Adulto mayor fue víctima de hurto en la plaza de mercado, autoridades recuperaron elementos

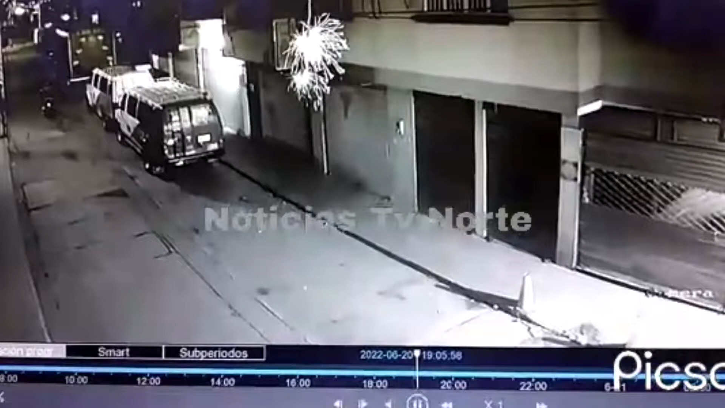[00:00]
Este video de Cámara de Seguridad, donde se aprecia cómo un adulto mayor es víctima de los ladrones en la Plaza de Mercado, generó indignación en el municipio.